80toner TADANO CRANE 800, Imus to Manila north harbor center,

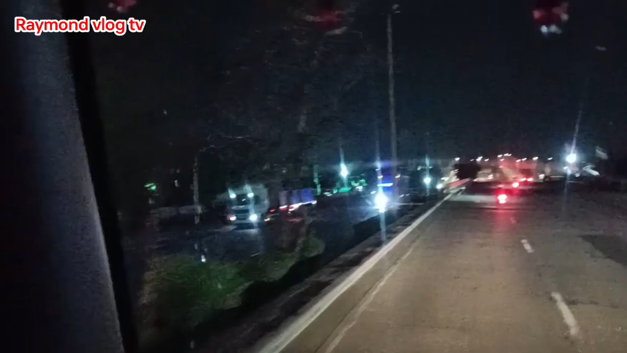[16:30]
Yan ang Harbor Center. So mag U-turn lang tayo dito, U-turn. No. Nagapak ha.